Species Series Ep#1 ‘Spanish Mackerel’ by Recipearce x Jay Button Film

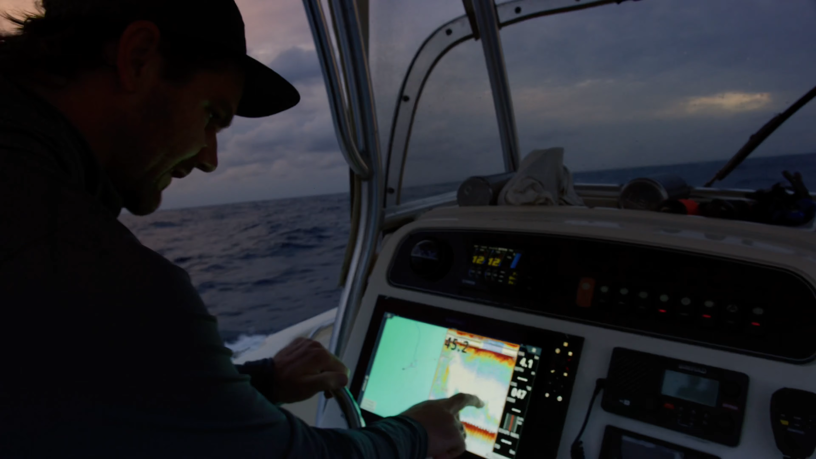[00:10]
So we come out here to get bait and it actually looks like there's some fish feeding in the top water here and a real dense school of fish here so we might actually be worth throwing a livey back out and yeah seeing if we can't raise a bite out here.